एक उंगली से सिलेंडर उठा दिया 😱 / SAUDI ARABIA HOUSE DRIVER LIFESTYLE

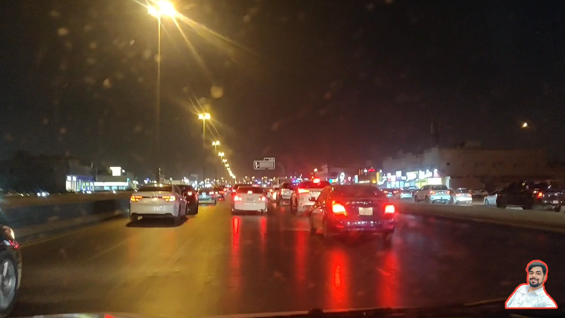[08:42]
इस साइड में तो बहुत लंबा जितना देख सकते हो आप आंखों से देख लो, ये होता है खमीस होने से।
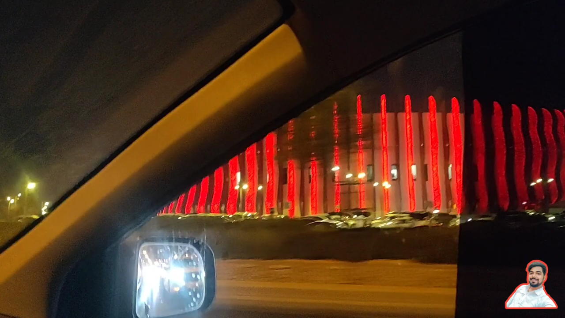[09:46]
और ये है दायरी, अभी थोड़ा सा जैम खाली हुआ है, ट्रैफिक खाली हुआ है, देख लीजिए स्पीड